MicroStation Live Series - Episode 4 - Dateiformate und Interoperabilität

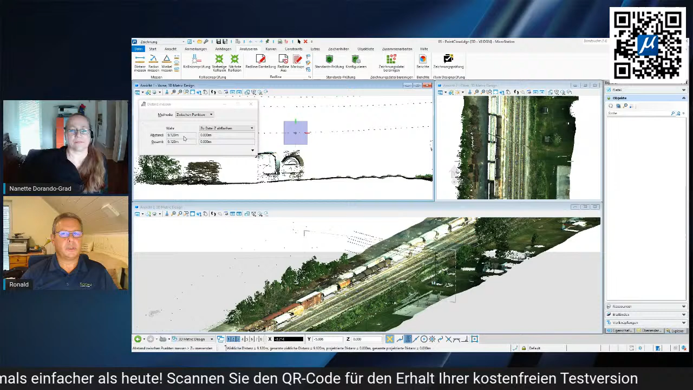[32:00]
Da haben wir also ein Problem an der Stelle, da muss die Elektrofirma nochmal her und muss gucken, dass wir die Kabel nachspannen.
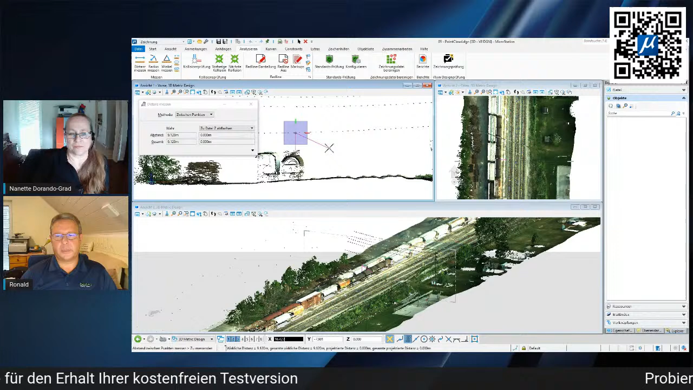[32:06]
Oder wie auch immer. Genau. Und die Punktwolke aufnehmen, keine Ahnung, das dauert eine halbe Stunde vielleicht, dann ist das alles drauf.
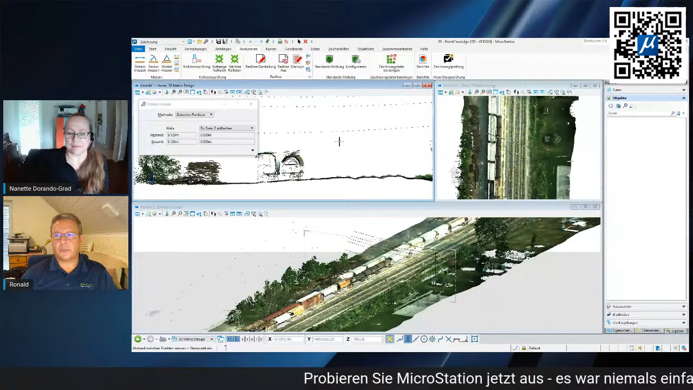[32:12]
Oder bei dem ist ein Überflug, vielleicht dauert es eine Stunde. Das ist ja kein Thema. Da kann man die Punktwolke einlesen, sichtbar machen, analysieren, visualisieren, wie auch immer.
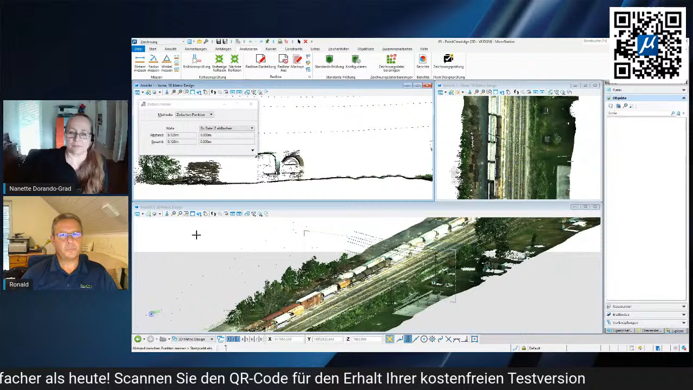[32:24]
Ganz wichtiger Ansatz.
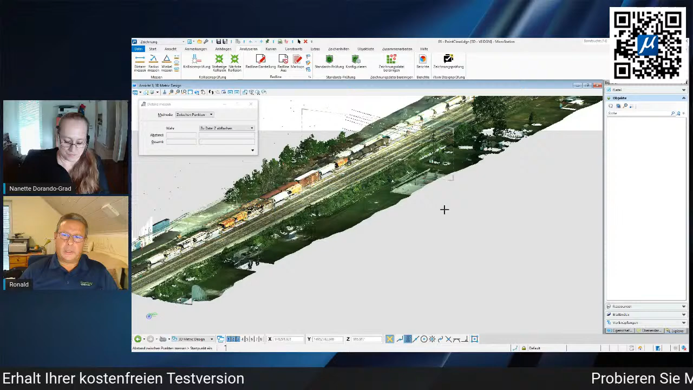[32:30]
Bei den Punktwolken fällt mir immer wieder auf, wenn man dann so aus der Entfernung drauf guckt, sieht das alles ganz gut aus.